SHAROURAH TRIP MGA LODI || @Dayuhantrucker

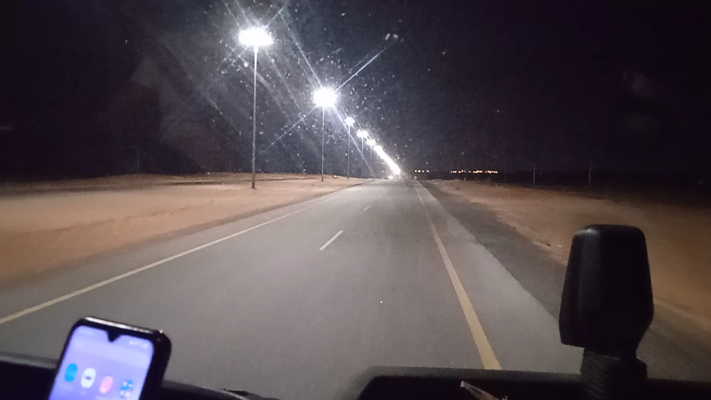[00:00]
Hello, hello guys. Good morning, good morning. Good morning dito eh. Good morning ngayon. Good morning dito. Madaling araw, alas 3 na madaling araw. So, welcome back sa aking channel, Dayuhan Tracker. Iyo, ang dilim pa oh. May mga kurimaw nandun oh, sa gilid oh.
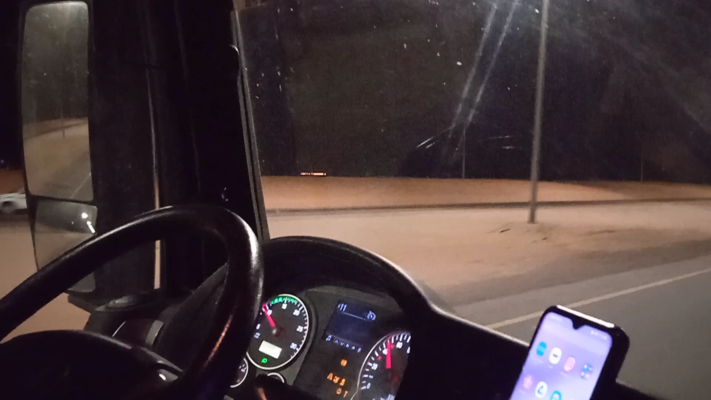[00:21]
Nagpipiknik oh. Ayan. Sa Aurora, itong biyahe ko sa Aurora. Najiran sa Aurora. So, malapit na ako. Dito na tayo kumuha ng ano, video sa papalapit. Dahil yun nga, sinasabi ko na walang signal ang disyerto. Kaya kumuha tayo dito ng video. Malapit na ako dito.
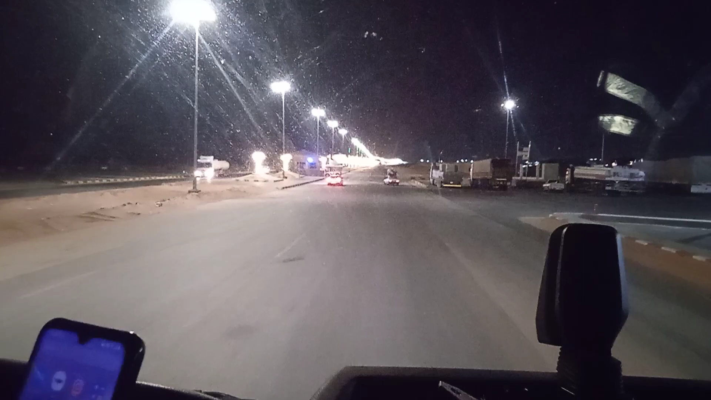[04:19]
Yan, papasok yung mga yan oh, sa Yemen ano, yan malalaking truck mga tracker oh.
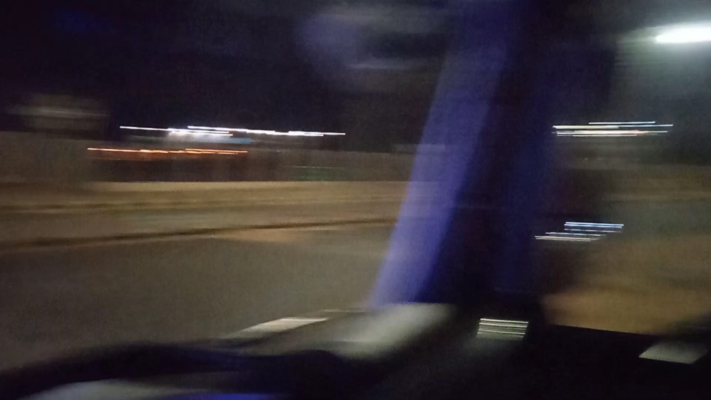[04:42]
Yan na yan oh, yung daan na yan.
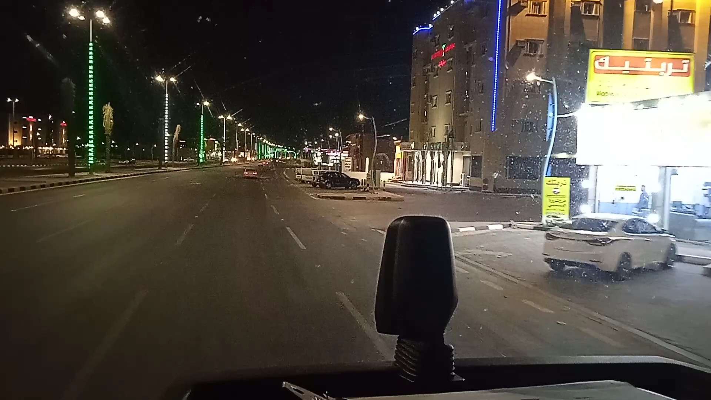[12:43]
Ayan. Malapit na tayo dito sa aming depo. Sakto lang, mga
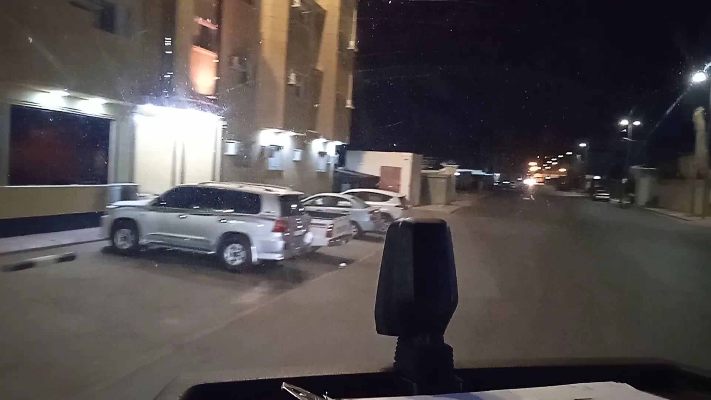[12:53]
30 minuto, 13 minutes, 14 minutes. O, di hindi mahaba yung vlog natin kasi dito lang tayo kumuha ng video sa malapit.
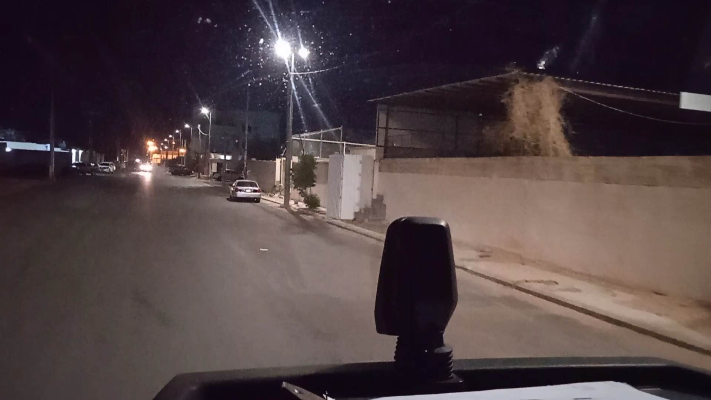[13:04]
Kasi madilim yung binabaybay ko mula sa ano eh, Najiran o Sarura. Ito yung Sarura. Malapit tayo sa Yemen, border ng Yemen. So yun, hanggang dito na lang guys. Yun, di po namin na maliit pero malakas ito dito.
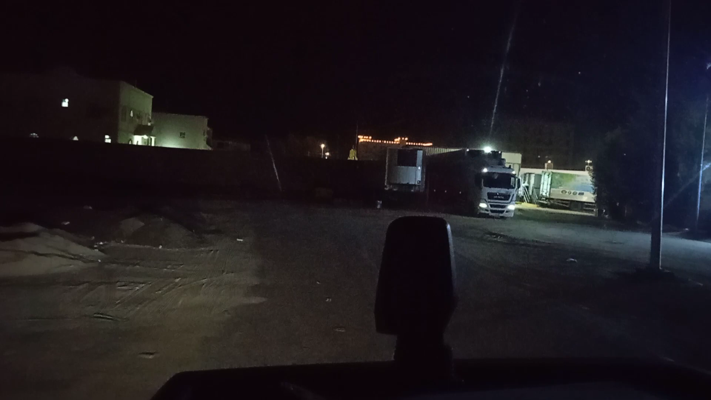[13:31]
May nakasalang pang isa oh. So hintayin natin siya matapos. Tulog muna tayo.
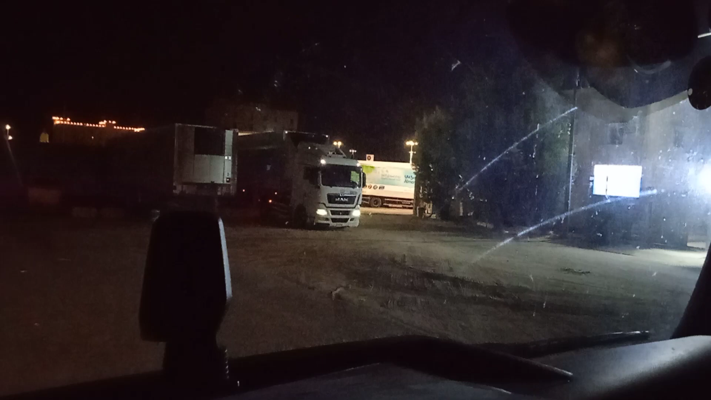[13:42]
So thank you so much sa inyo guys. Kaya yung signboard no, maliit lang, madilim, natatakpan. So maraming salamat sa panonood ninyo. Mag-ingat kayo lahat, lalo mga katrakers na mabiyahe sa karsada. So maraming salamat. Naka 14 minutes tayo. Ingat kayong lahat guys. May God bless you. Bye-bye. Dayo ang tracker signing off. See you around.